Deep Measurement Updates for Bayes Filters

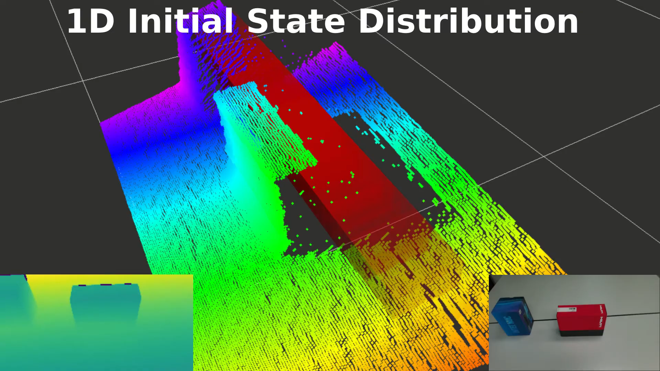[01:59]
After a few deep measurement update steps, the particle distribution becomes bimodal, with clusters of particles behind the two obstacles. Even though the target box is not visible yet, deep measurement update can leverage the knowledge of observed free space to eliminate some particles. We now remove one obstacle and reveal that the target object is not hidden behind it. The particle distribution collapses and only the particles behind the second obstacle remain.
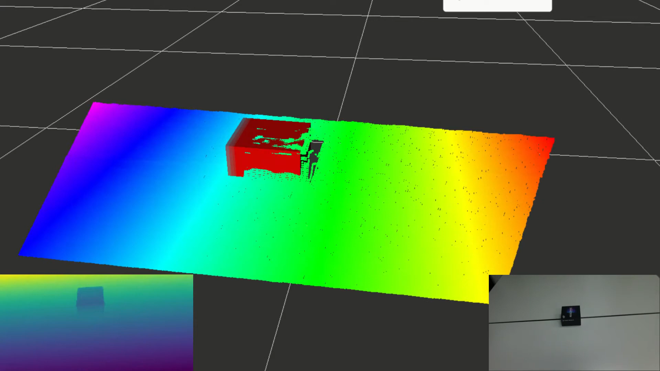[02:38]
After removing the second obstacle, the target object becomes visible. The particle filter quickly converges to the ground truth state.
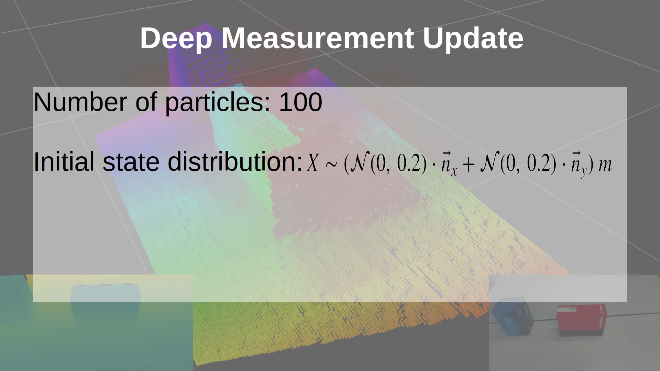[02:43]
We repeat the same experiment, but initialize the particle filter with a two-dimensional distribution for the object position.
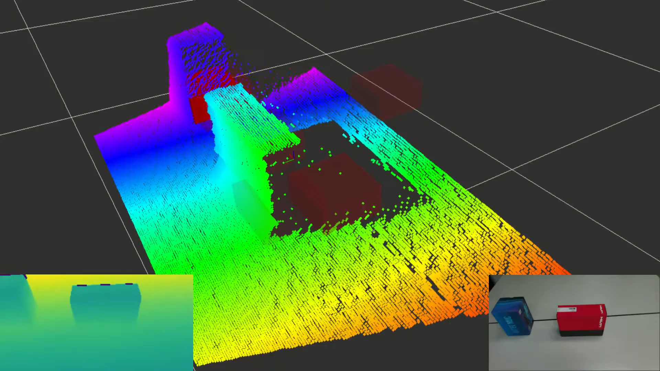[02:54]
Again, the filter converges to the ground truth state once the target object is visible.